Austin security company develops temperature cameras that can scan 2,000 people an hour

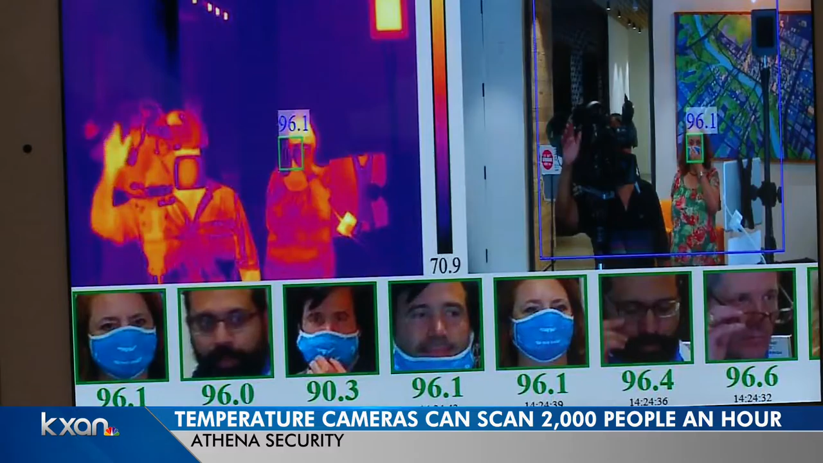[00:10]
The company used thermal technology and a heat source reference point to generate readings.
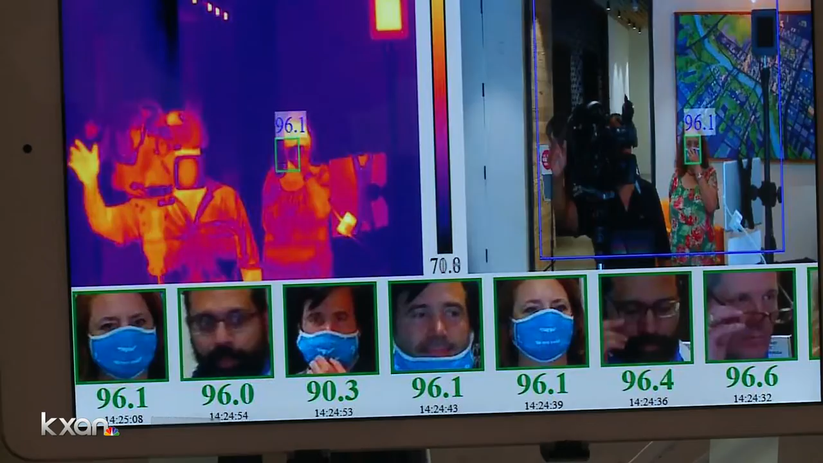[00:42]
the system automatically sends out an alert to the company.